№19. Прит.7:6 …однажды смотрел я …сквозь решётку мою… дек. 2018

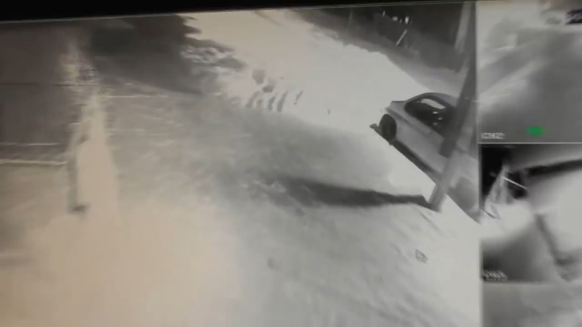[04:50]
Вот машины подъезжают. Сегодня у нас 9 декабря, воскресенье, ну вот на утреннее богослужение приходит.
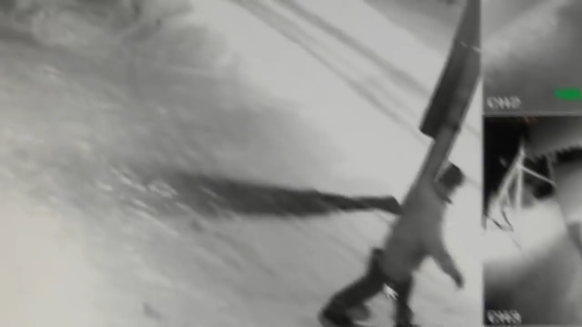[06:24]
Володя с ведром пошел, золото вытаскивает.
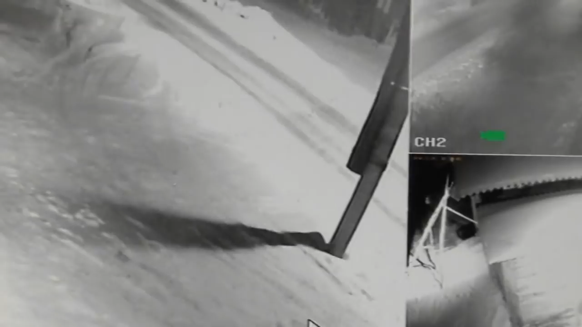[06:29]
Вот свет посвящает.
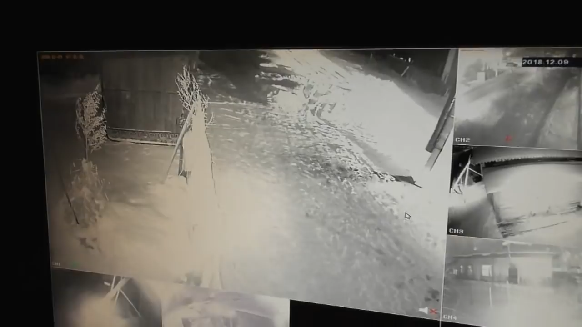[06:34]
На утреннее богослужение подъезжают. Большая машина. Вот, пришел человек. Вот и приходит в храм.
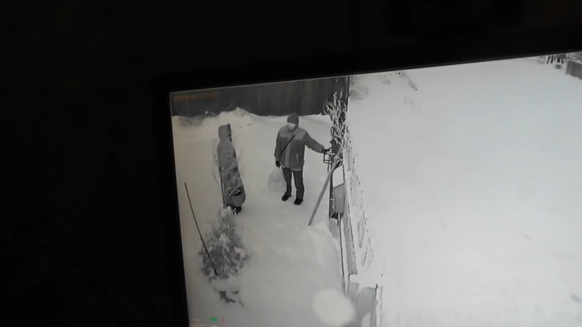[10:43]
Все скажет мне. Да, отобрал ведро. Так и есть. Придется ему идти потом закрывать калитку.
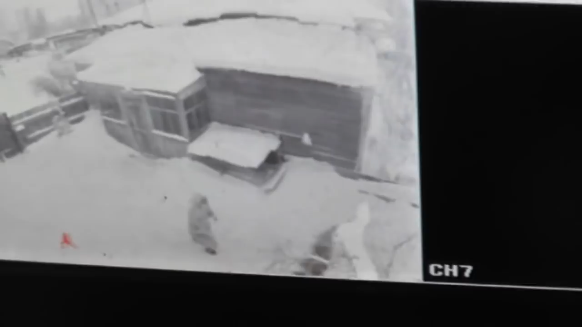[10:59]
Вот так. Осуждаю, дескать, смотришь.
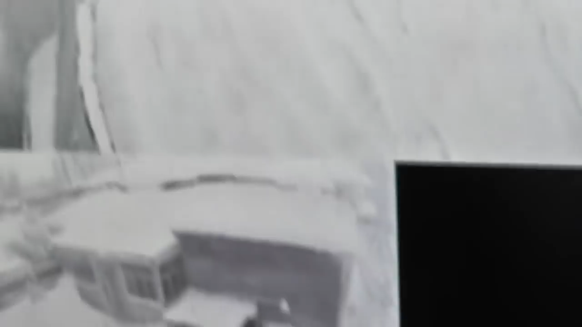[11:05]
А что ж не смотреть-то? Так интересно.
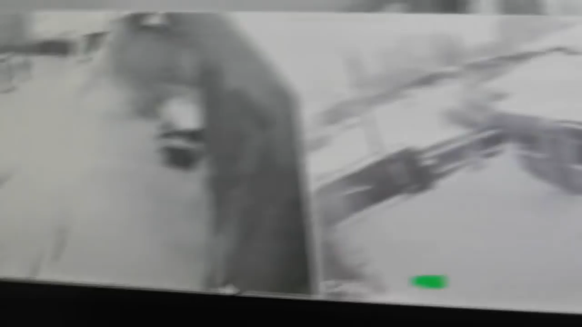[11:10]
Вот они идут. Тут сразу темнеет, если ближе приближать. Все.
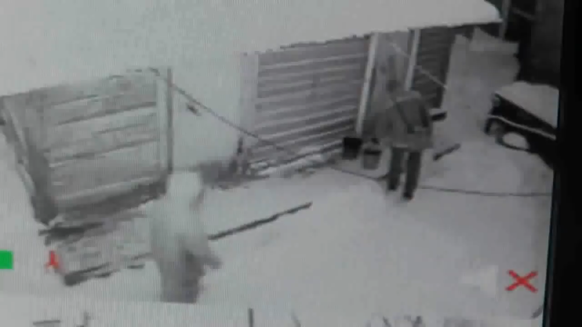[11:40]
Подносит ведро, поставил. Все. Что-то с ней еще не договорился.
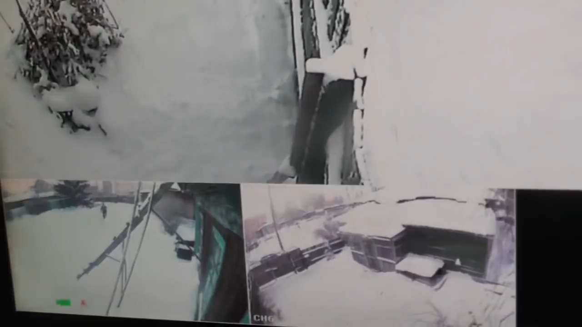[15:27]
Бегом. Вот здесь он появится сейчас. Но и сейчас он появится вот здесь вот.